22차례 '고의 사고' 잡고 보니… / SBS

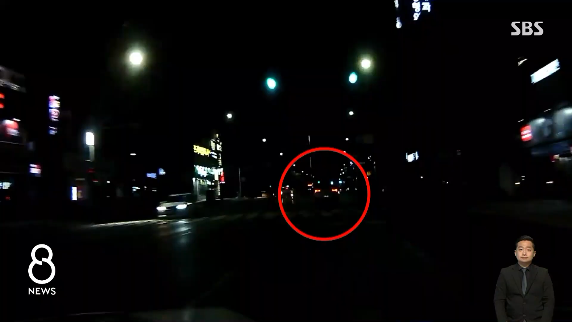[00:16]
부산의 한 도로. SUV 차량 한 대가 차선을 절반쯤 걸친 채로 운행합니다. 이 차를 뒤따르던 승용차 한 대가 점점 접근하더니 우회전 구간에서 접촉사고를 일으킵니다. 이 사고는 음주운전을 눈치채고 뒤따르던 승용차가 일부러 낸 것이었습니다. 같은 차량이 이번에는 멀리서 차선을 변경해 오는 택시로 돌진해 충돌합니다. 역시 고의로 낸 교통사고입니다.